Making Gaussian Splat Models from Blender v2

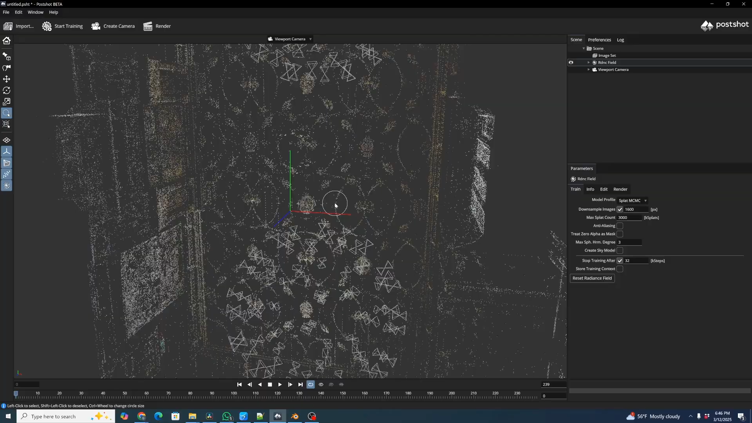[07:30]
So we'll zoom back out a little bit. And we can see that our camera spheres are correctly aligned with our sparse point solve.
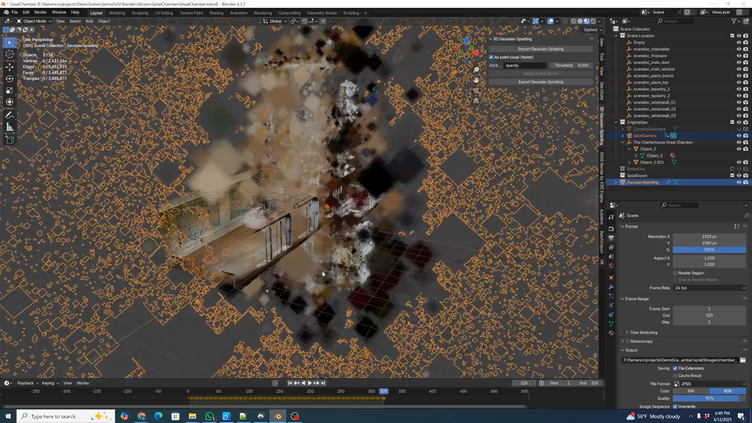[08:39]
And you're going to see, first of all, that it looks like it's misaligned. And as we showed in our previous Gaussian Splat tutorial, by default, the 3D Gaussian Splatting importer imports this with a negative 90 degree offset in the X.
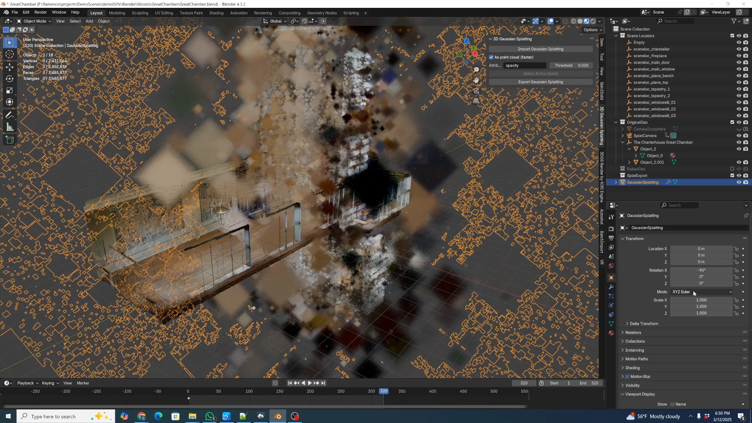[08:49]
So we're just going to click zero to that. Okay.
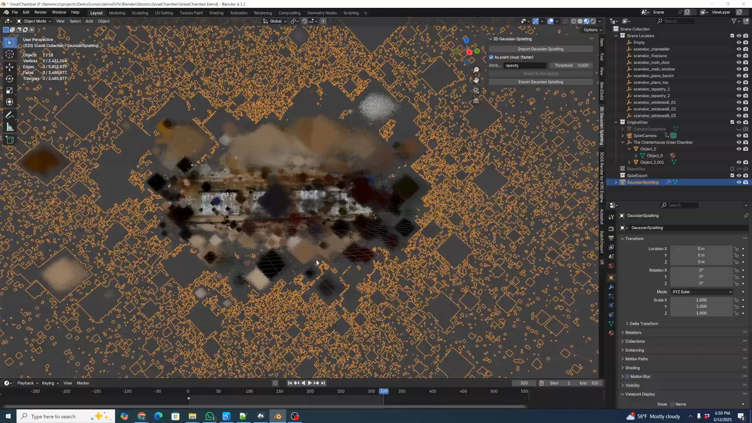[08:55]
And that's looking much more correct. As before, we're going to actually make a splat locator. Let's go ahead and set our cursor with Shift S to cursor to a world origin.
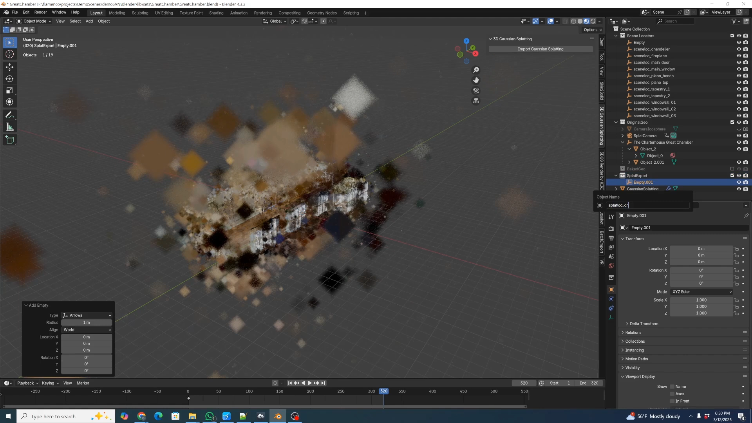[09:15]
And we'll call that Chamber Splat. And for the splat locators, the suffix doesn't matter so much. That's just a reference to tell us which splat we're going to load. I'm going to click on the Gaussian Splatting. I'm going to hit M and move that into splat exports we have in the same collection. And then I'm going to hold down Control, click that, and now hit Control P to parent. And I'm going to parent it to the object without an inverse. So it has no additional transforms on it. And so now there is our splat locator and it is locating our Gaussian splat.